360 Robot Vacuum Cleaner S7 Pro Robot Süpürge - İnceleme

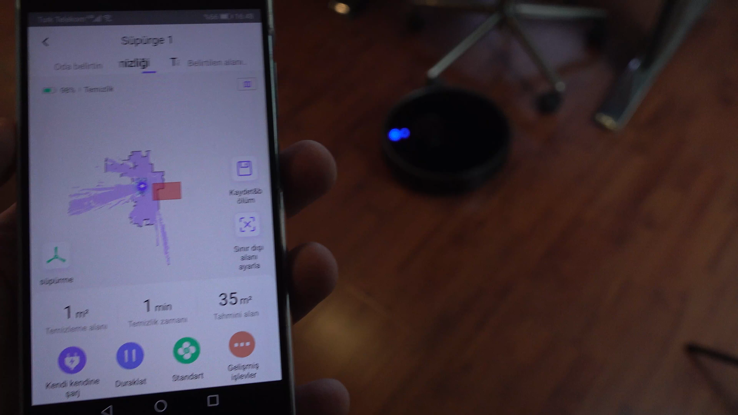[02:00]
Şayet süpürgenin girmesini istemediğiniz alanlar varsa bu alanları yasaklı bölge olarak işaretleyebiliyorsunuz.